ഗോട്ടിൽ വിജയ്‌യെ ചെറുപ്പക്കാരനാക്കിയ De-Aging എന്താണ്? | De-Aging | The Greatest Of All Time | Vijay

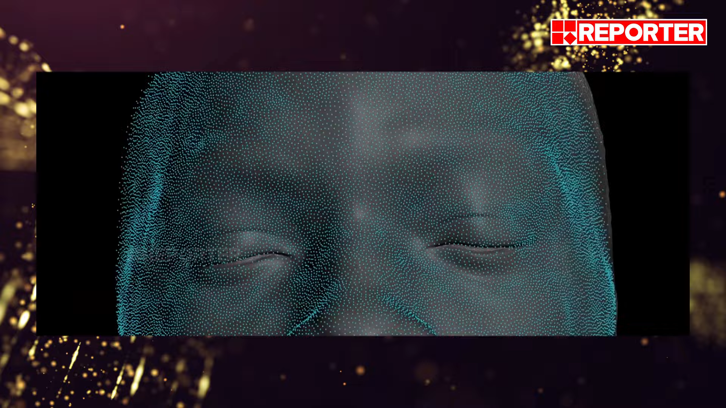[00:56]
ഇതിൻ്റെ ആദ്യഘട്ടമെന്നോണം ഡി ഏജിംഗ് ചെയ്യുന്ന അഭിനേതാക്കളുടെ ഒരു ഡിജിറ്റൽ മോഡൽ നിർമ്മിക്കുന്നതിനായി അവരുടെ ഒരു 3D സ്കാനിങ് നടത്തുന്നു.